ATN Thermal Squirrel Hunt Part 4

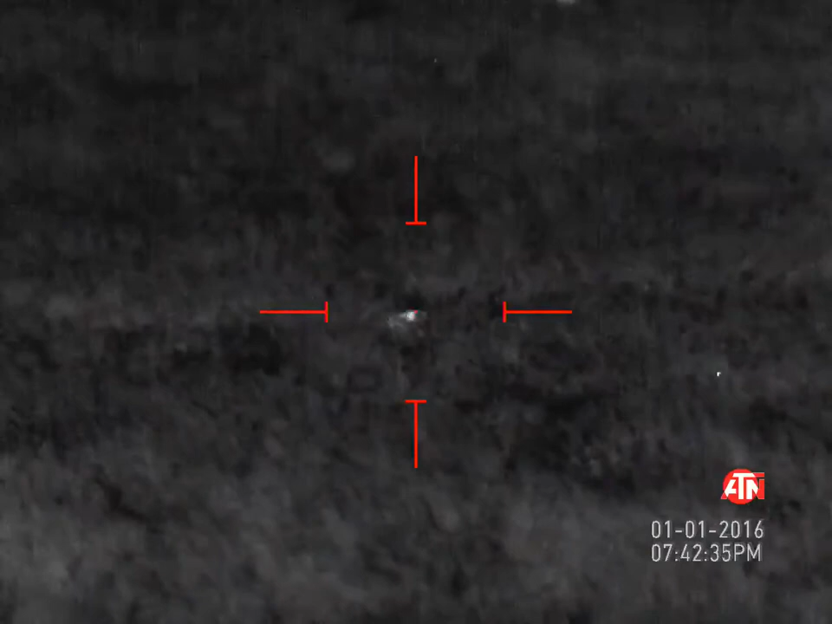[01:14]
Set those panels up, we had a 75 head of cat.
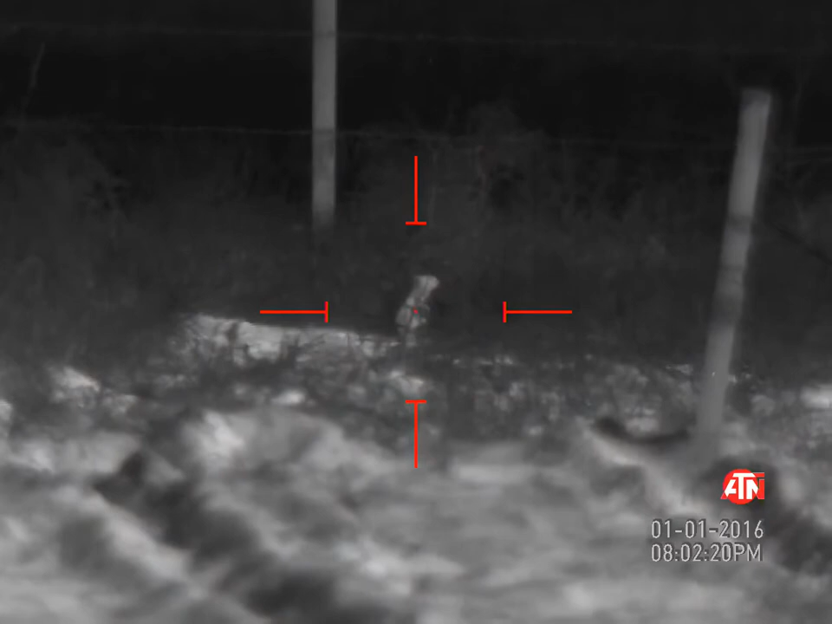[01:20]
Got to the bottom of the hill. Might be interested in. Sage red at 100 yards.
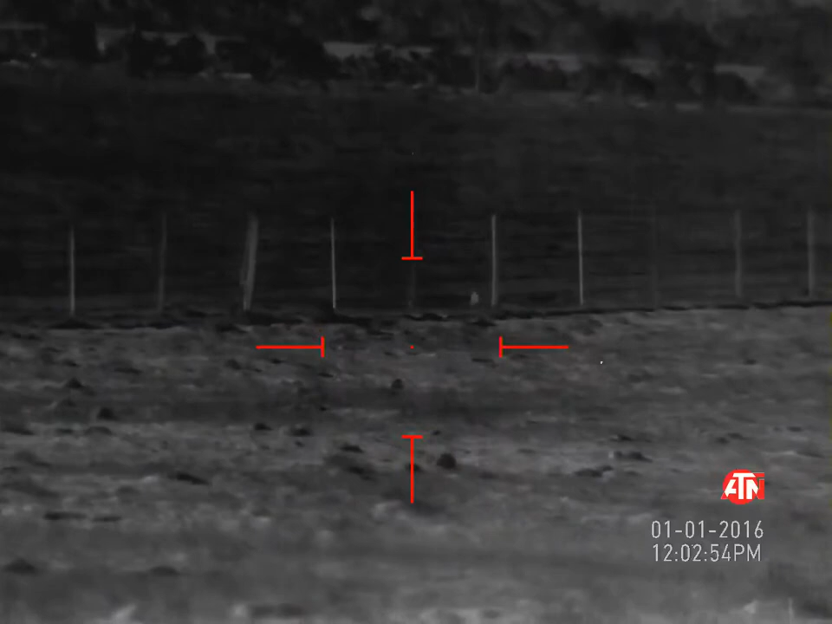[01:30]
Got him. Hit. First shot, 10 mile an hour crosswind. The day is going to be good.